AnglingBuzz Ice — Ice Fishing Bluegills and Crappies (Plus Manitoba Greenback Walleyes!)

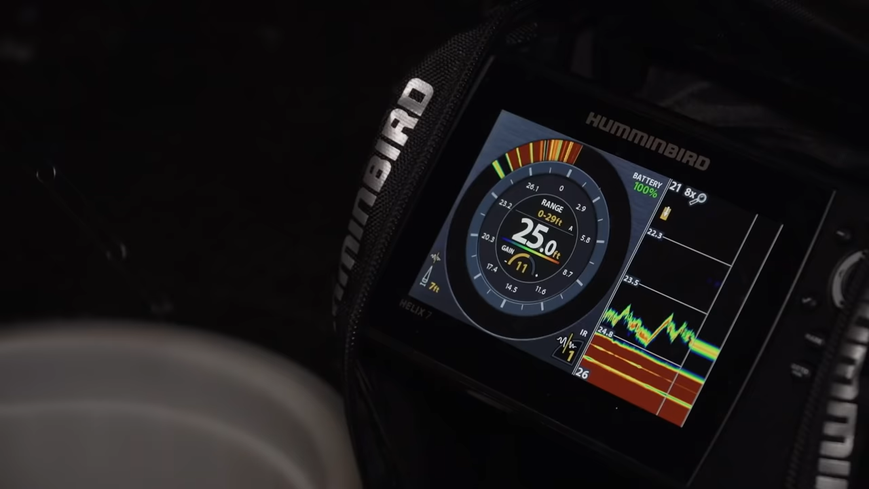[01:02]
On screen: depth 25.0 ft
on the basin that's a beautiful fish ain't that fun ain't that fun
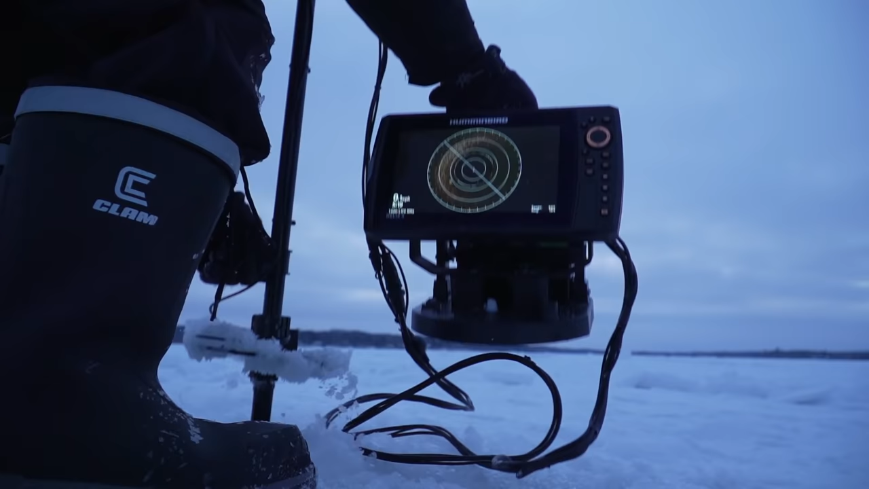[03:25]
do is put 360 down take a little bit of scan around and see if we can see some schools of fish yep let's go okay
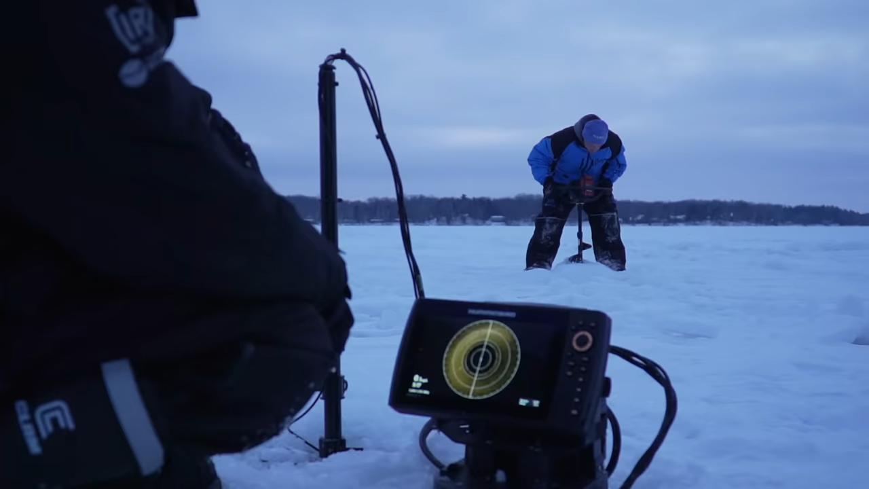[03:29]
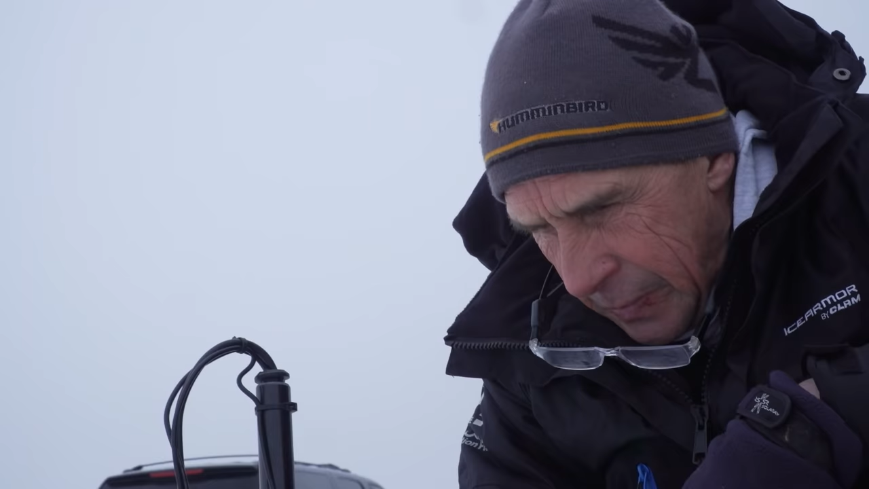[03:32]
we got suspended fish right underneath us right here this
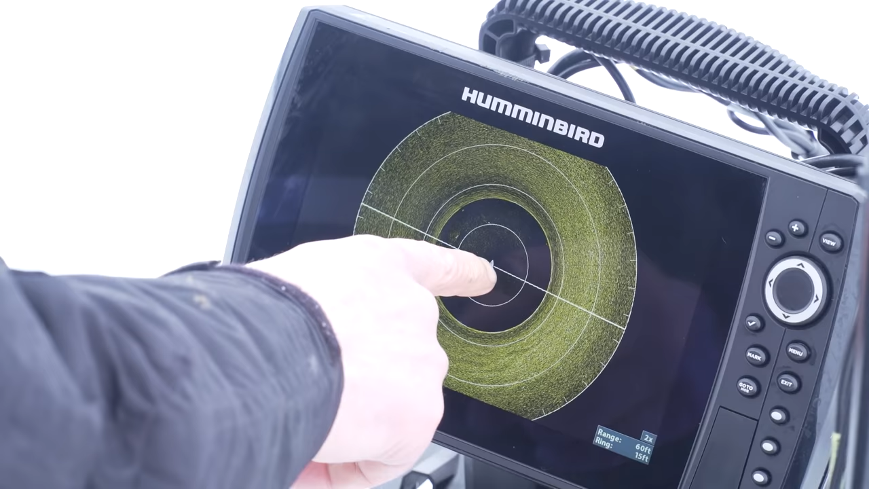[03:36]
is the surface this is the bottom but in between
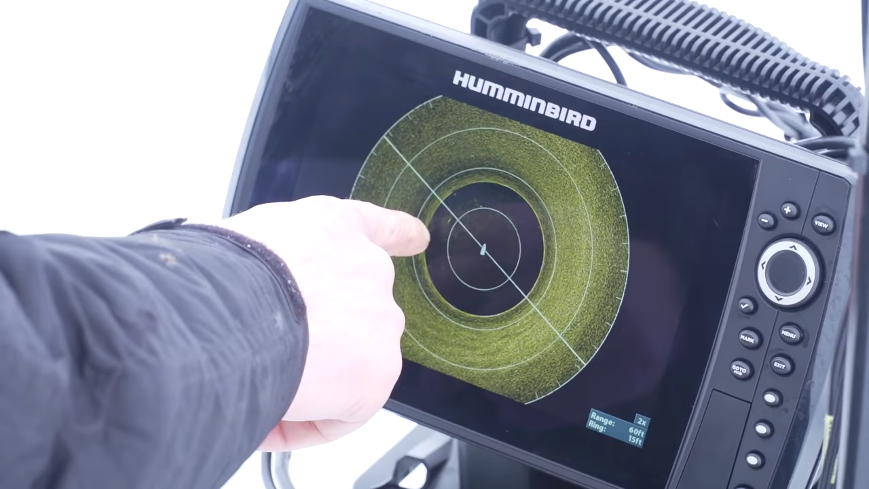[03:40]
us and the bottom you have this pool of fish right here one thing for this deep water
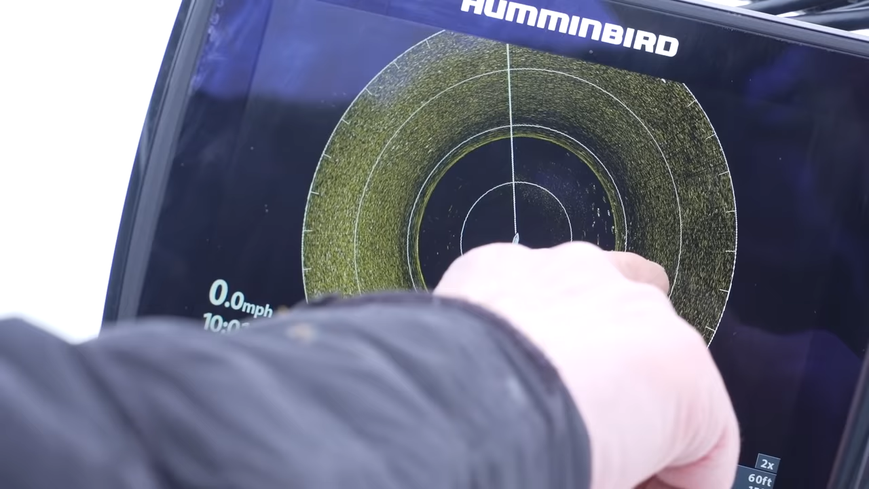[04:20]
On screen: speed 0.0 mph
see these crappies out in the mud out in here these schools are constantly moving around
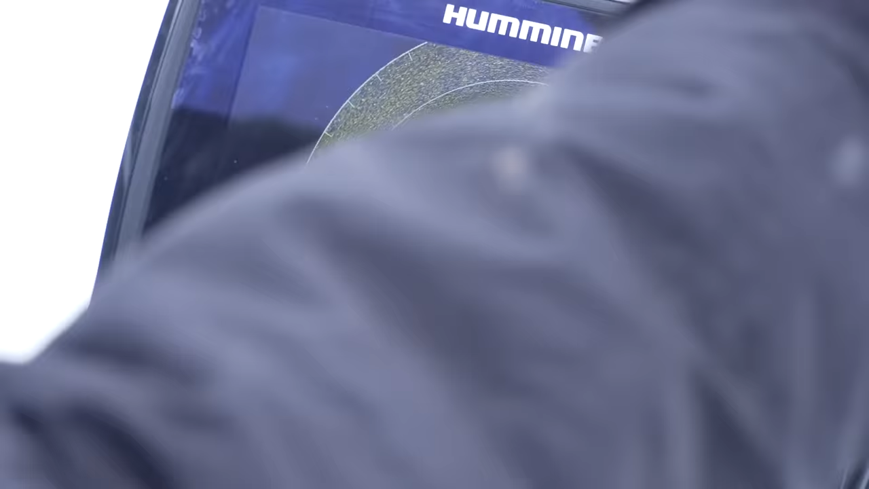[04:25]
but
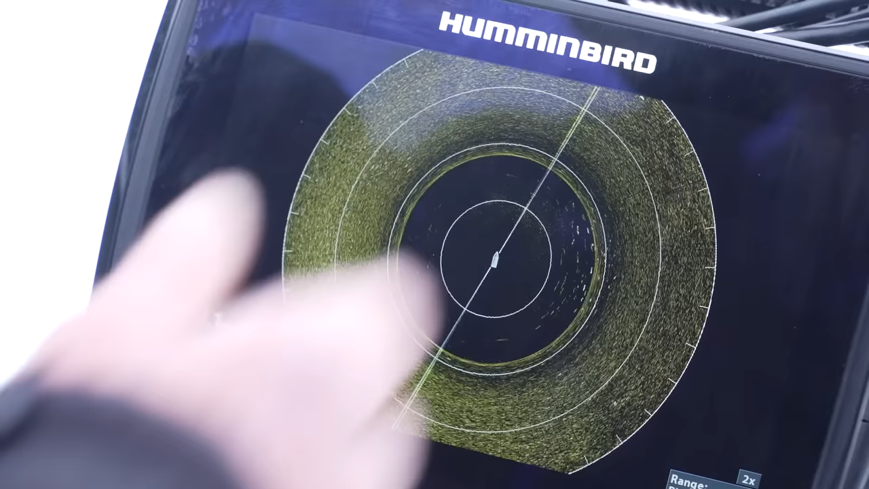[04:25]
electronics like this you can see there's more fish out here too these white grains are right so
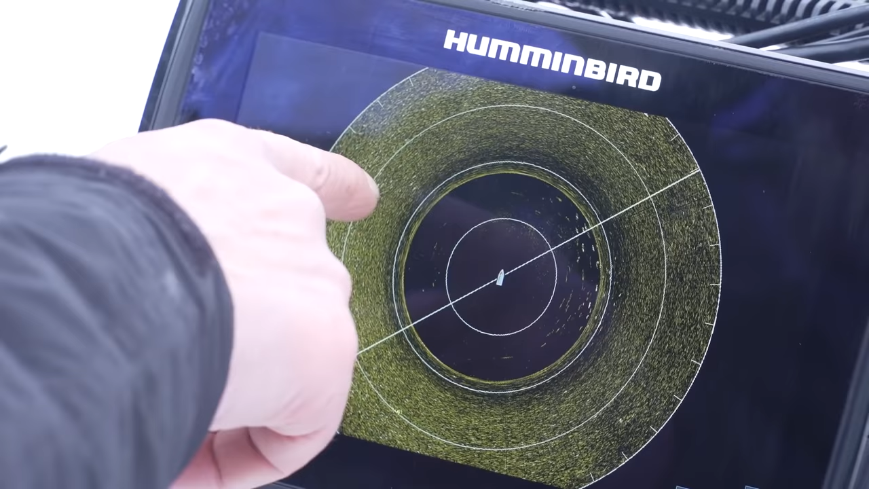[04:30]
those are fish as you see it sweeping around you'll see those fish actually changing position because
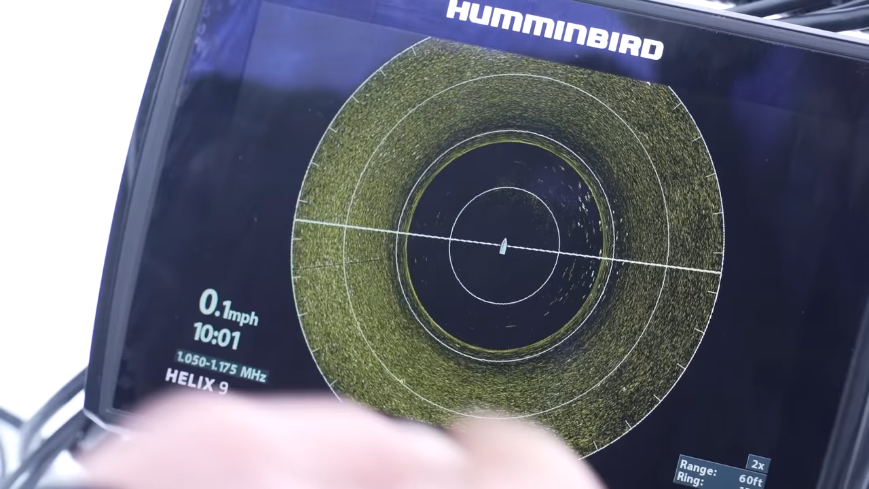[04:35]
On screen: speed 0.1 mph
the fish are moving you can see all of a sudden there's a whole there's a whole bunch of them out that way
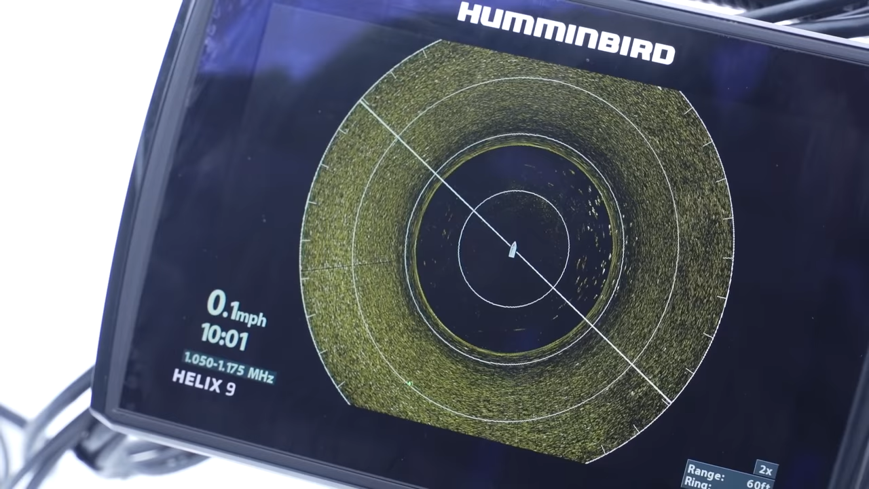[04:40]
On screen: speed 0.1 mph
and we just left Jimmy out in the deep stuff and we've decided to
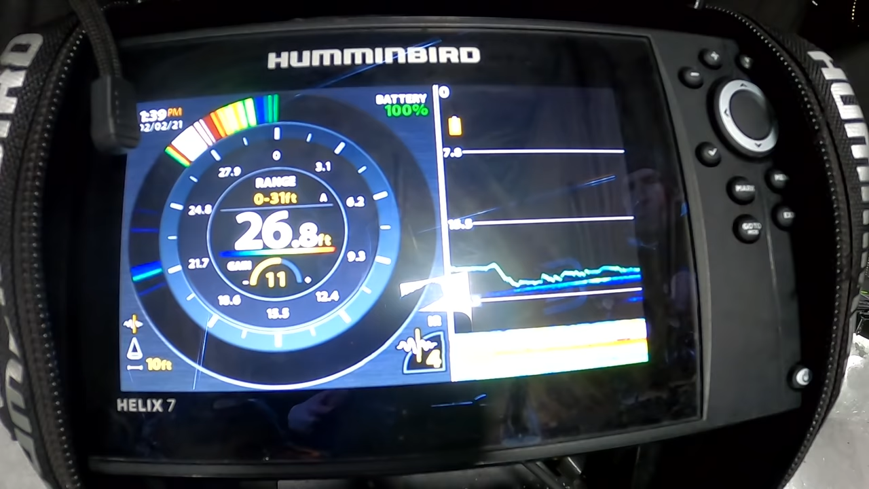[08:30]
On screen: depth 26.8 ft
I'm seeing what they're doing on the graph and seeing how they respond to this really aggressive fast fishing bait if I'm catching crappies this way hey I'm great with that that's the way I want to be doing it all day